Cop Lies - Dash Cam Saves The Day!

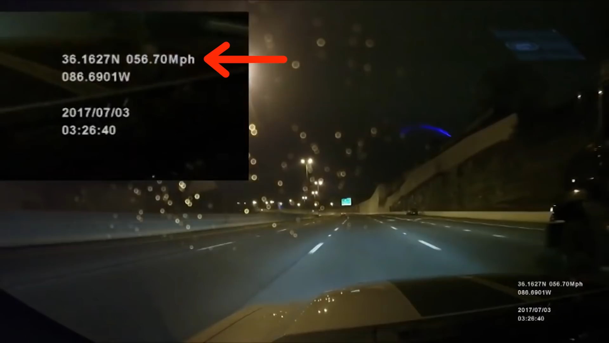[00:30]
He also keeps two GoPros and a dashcam in his vehicle. The GPS indicator on his dashcam verifies his speed at 55, and as he continues down the parkway, notices other vehicles passing him.